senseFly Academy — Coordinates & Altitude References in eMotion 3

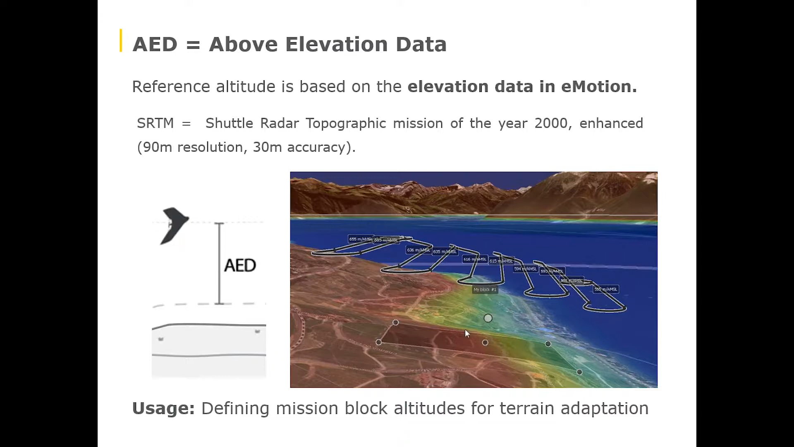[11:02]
at different altitudes because they're adapting in the way to the terrain so that EB is always at the same distance from the ground keeping the same resolution for each image and therefore creating a good accuracy in your final data set
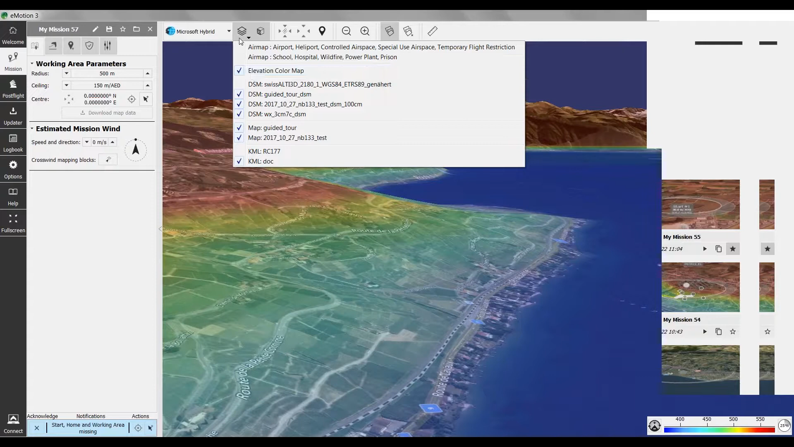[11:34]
under the layers here you find elevation color map and on top of showing you the terrain in 3d the terrain in 3d it also colors it for you that